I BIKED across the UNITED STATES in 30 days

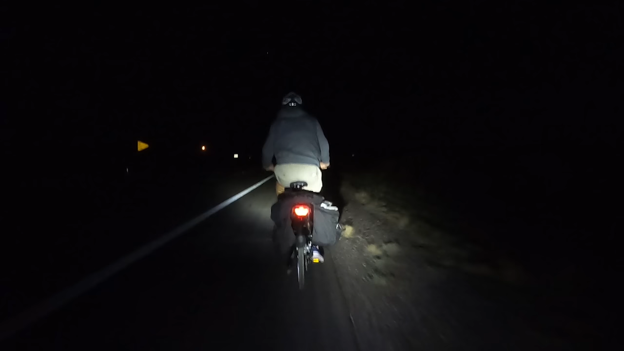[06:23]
Especially because on this road, cars are going 70 miles per hour. And even though we had lights, we were virtually invisible to them. Oh, . He almost freaking hit me, dude.